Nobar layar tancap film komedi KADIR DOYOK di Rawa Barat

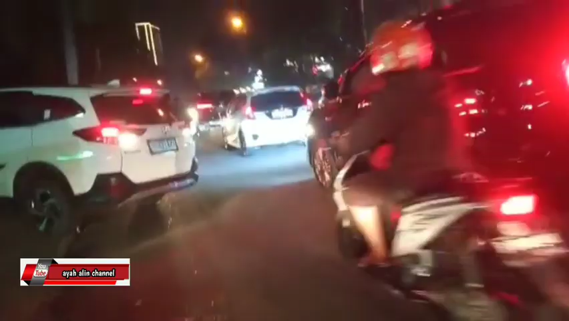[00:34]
Assalamualaikum warahmatullahi wabarakatuh. Jumpa lagi sama Ayah Alin Channel. Channelnya Layar Tancap Indonesia. Yes, Ayah Alin berada di kawasan Bintaro nih. Jalan Raya Utama Bintaro. Banyak kafe. Ini Ayah Alin datang udah malam.